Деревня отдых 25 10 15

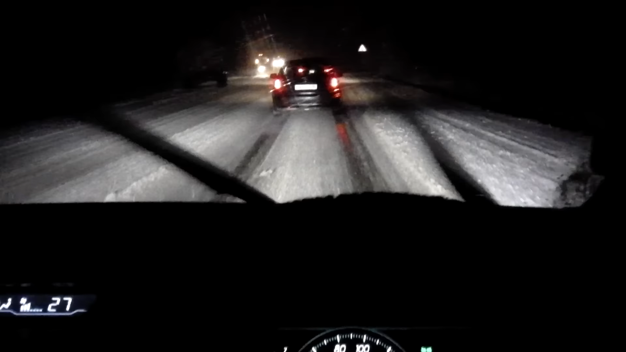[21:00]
Уже авария какая-то, что ли? Да не, он чистит. Ну тебя нафиг. Нет, вот этот, смотри, отцепленный здесь. Отцепленный прицеп.
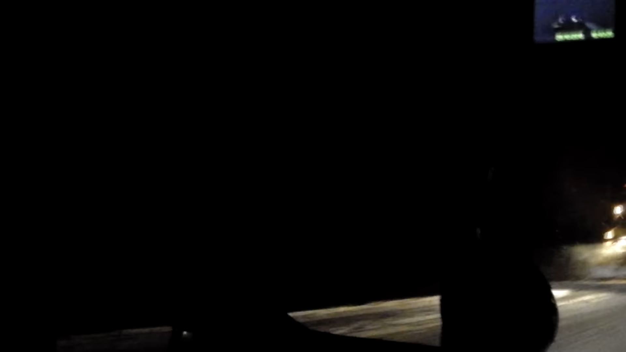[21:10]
Кто-то бежит бегом тут он. Да вот он чистит. А, он пошел. Прицеп этот, видимо, двигает.
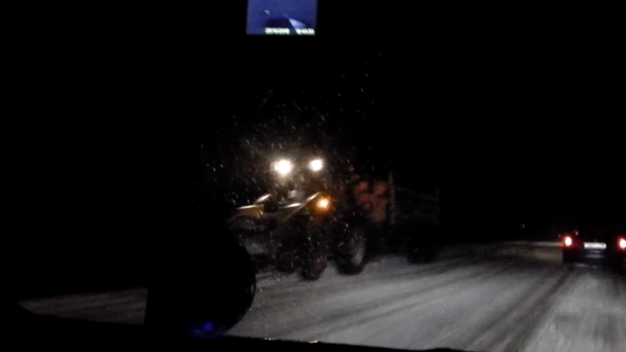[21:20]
Или они буксуют, заехать не могут. Они отсюда вот выехали. А, он куртнулся туда.